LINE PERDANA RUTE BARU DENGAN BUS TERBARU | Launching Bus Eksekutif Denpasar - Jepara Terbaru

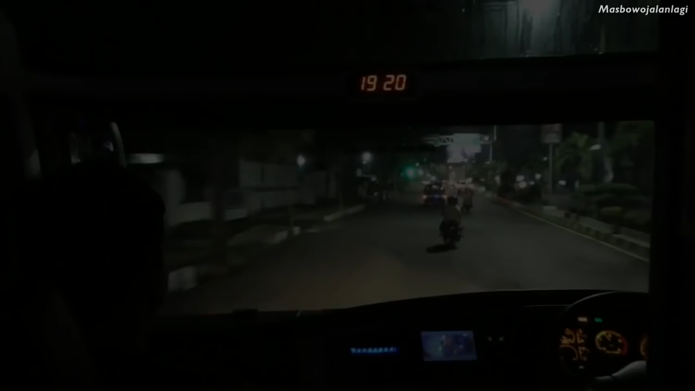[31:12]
Setelah hampir 2,5 jam perjalanan dari Pelabuhan Ketapang,
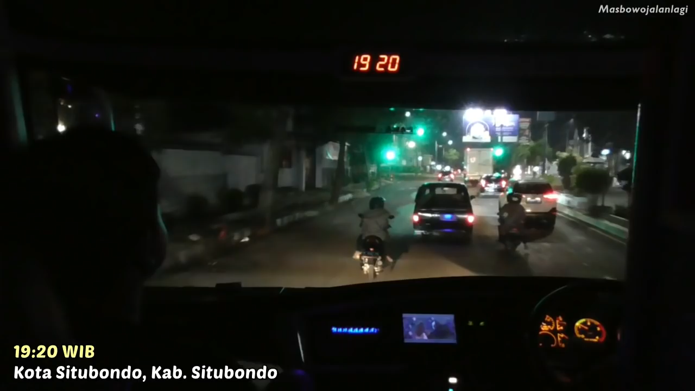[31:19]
Kabupaten Banyuwangi, kita memasuki Kota Situbondo nih teman-teman.
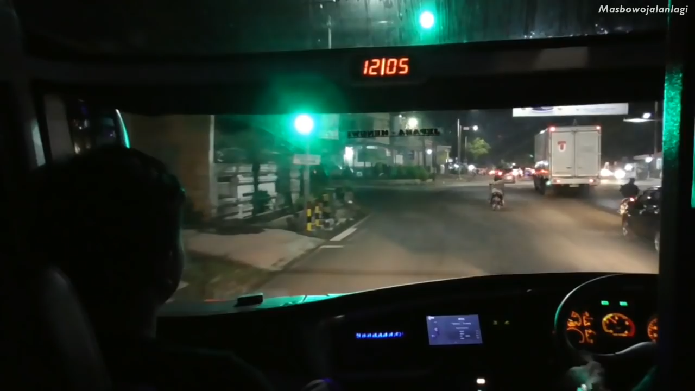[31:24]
Kota Situbondo masih jam segini, ya masih rame ya. Orang kalau malam aja kadang masih agak rame itu loh. Maklum, Kota Situbondo ini adalah kota lintasan yang terletak di jalur utama antara Surabaya dan Banyuwangi lewat jalur utara, Probolinggo, Situbondo, dan lewat Asem Bagus.
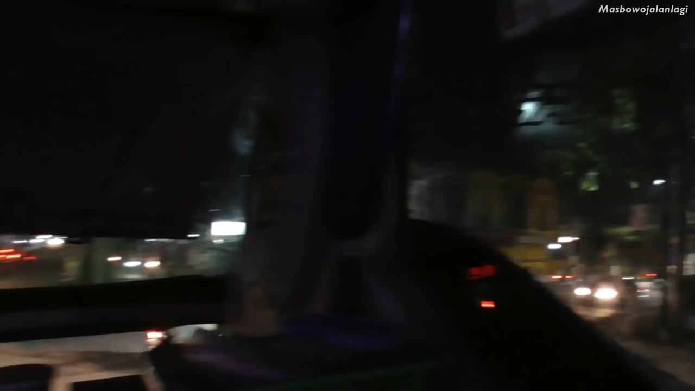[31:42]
Jadi Kota Situbondo ini selalu ramai ini 24 jam apalagi di jalur utamanya, di jalan protokolnya.
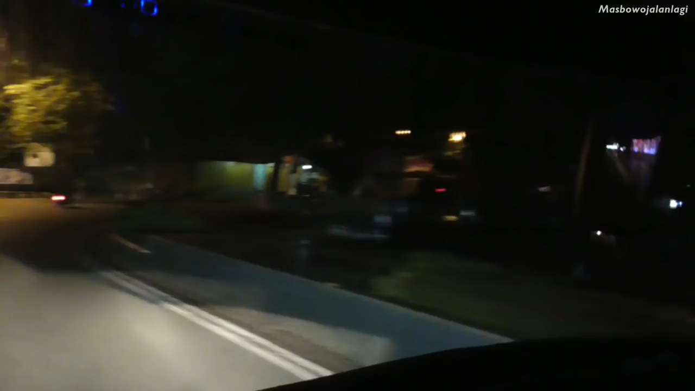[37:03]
Dan sekarang kita sudah tiba di kota Pati, melewati alun-alun kota Pati.
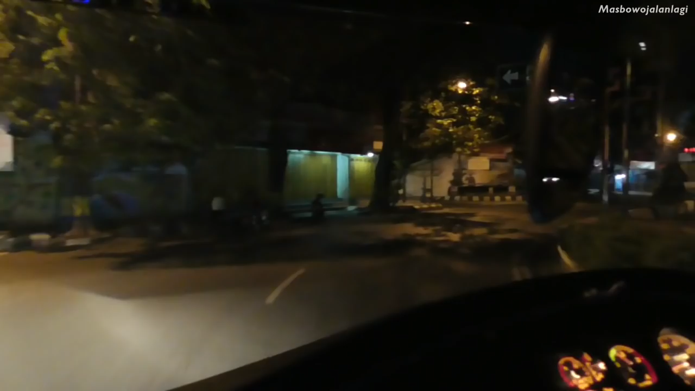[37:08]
Wah, ini sih bentar lagi udah sampai Jepara.
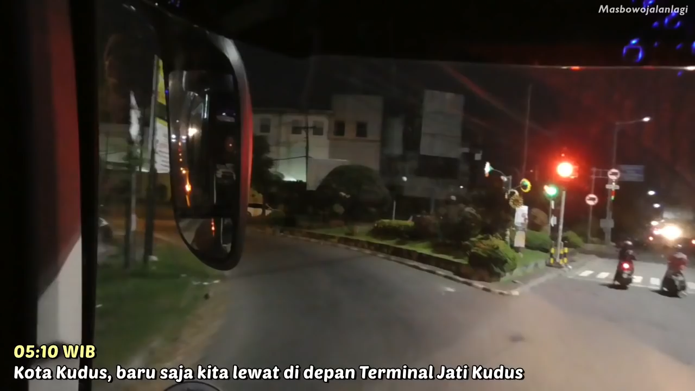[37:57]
Setelah melintas di depan terminal Jati Kudus, kita ini bergerak ke utara ya. Kita berbelok ke utara ke arah kota Jepara.
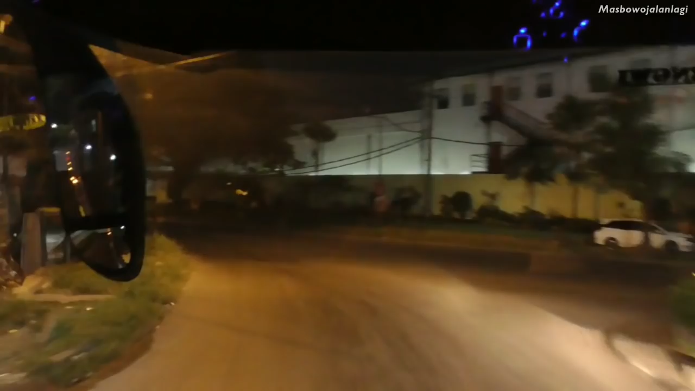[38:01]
Nanti kita akan melewati daerah-daerah seperti Kalimanyatan. Terus kita melewati Mayong. Habis itu kita akan memasuki kota Jepara. Tapi bis ini sendiri mengakhiri perjalanannya tidak di kota Jepara, tapi masih bablas lagi sampai Sambung Oyot, Kelet.